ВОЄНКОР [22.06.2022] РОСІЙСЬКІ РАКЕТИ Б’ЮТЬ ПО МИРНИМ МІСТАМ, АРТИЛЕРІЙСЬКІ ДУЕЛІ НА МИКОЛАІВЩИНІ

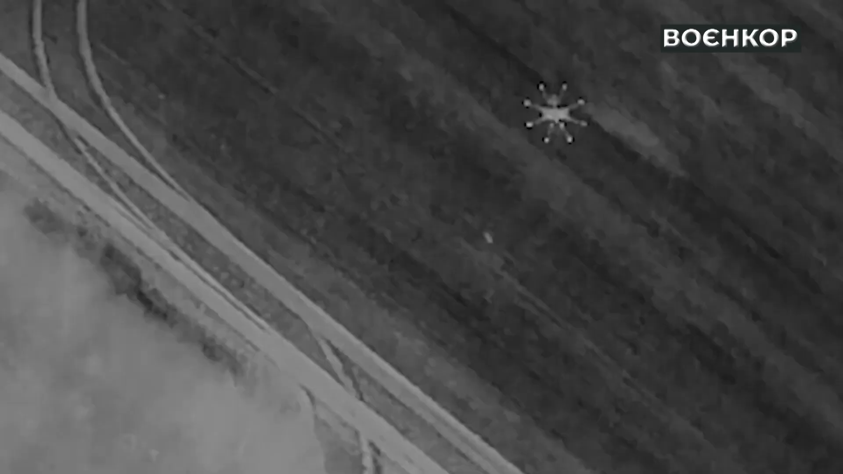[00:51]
Аеророзвідка Збройних Сил прилюднила кадри нічного полювання на техніку противника.